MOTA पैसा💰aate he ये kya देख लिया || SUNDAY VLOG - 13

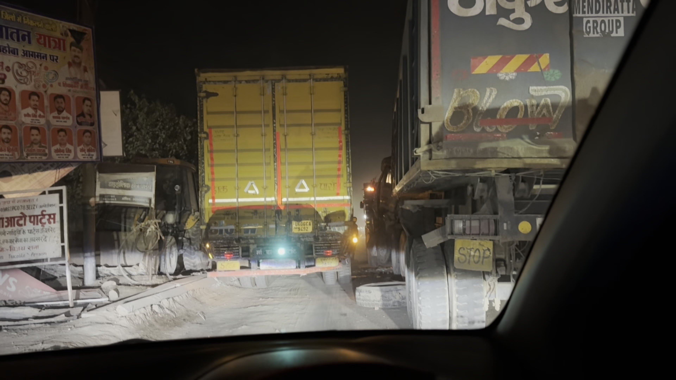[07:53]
बीच रोड में लगा है, बताओ हटा नहीं भाई लोग। तो भाइयों हमको ज्वाइन कर लिया है मिस्टर ओएस ने,